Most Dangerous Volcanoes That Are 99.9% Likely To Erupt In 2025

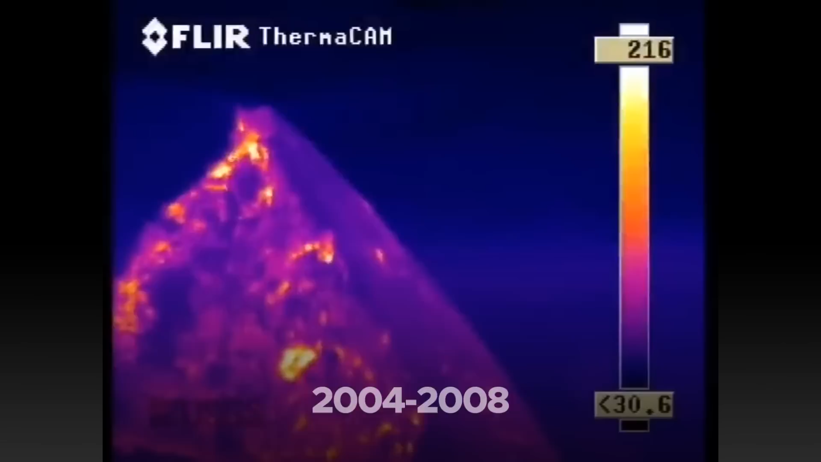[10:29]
During this period, a new lava dome formed within the crater, further altering the volcano's profile.
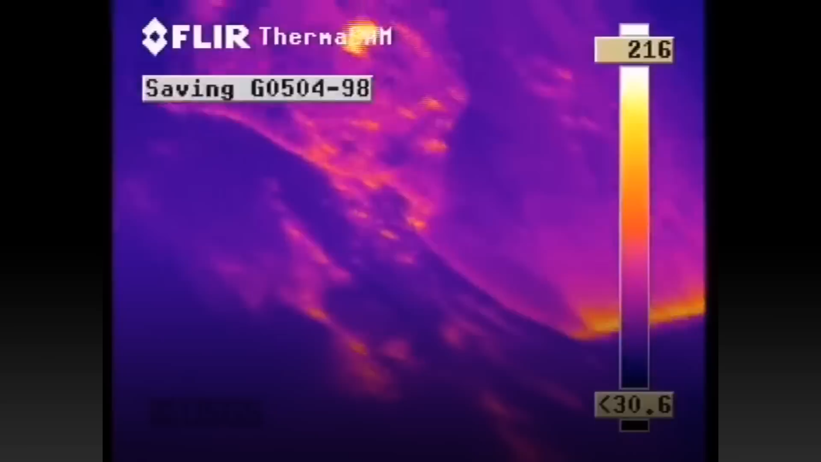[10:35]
In 2024, Mount St. Helens began showing signs of renewed activity.